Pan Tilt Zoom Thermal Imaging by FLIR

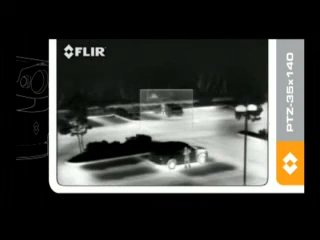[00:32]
The FOVIUS view provides a high resolution image for target identification nested in a wide field of view image for situational awareness. This is achieved by using two 320x240 thermal imagers, one with a narrow 5 degree lens, the other with a wide 20 degree lens.